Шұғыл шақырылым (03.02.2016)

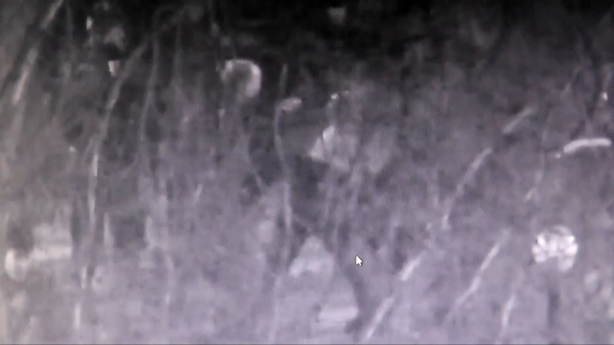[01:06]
Бейне камерамен жабдық қалған бекеттің қызметкелері мониторды қарап отырып, төбілес ұжатқан бір топ жүгітті көреп.
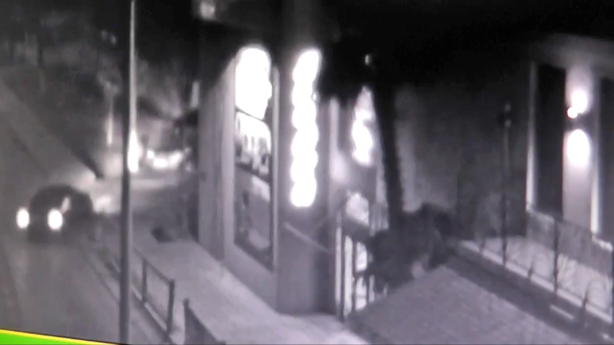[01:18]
Тәртіп сақшыларын көрген жаш жүгіттер қаша жөнелді.
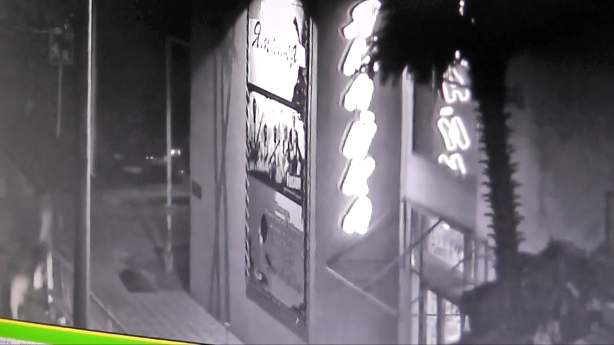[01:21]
Олардың соңдан ұшығыл шақырлың бағдарламасының аператорыды қуа жөнелді.